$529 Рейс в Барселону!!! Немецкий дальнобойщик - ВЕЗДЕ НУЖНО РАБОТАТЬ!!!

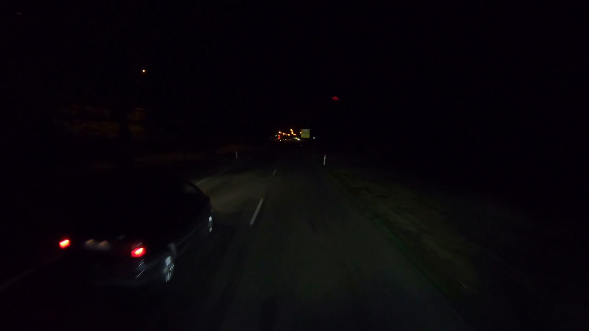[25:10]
Сейчас нам главное, чтобы здесь было место. Вот он, этот город приграничный.
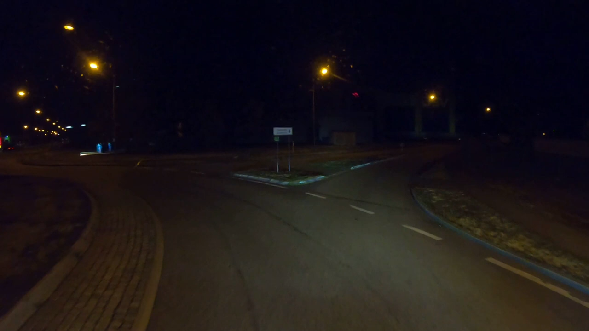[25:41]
Остановиться, это тоже тут вроде бы их не территория. С левой стороны тоже. Здесь это тоже места есть.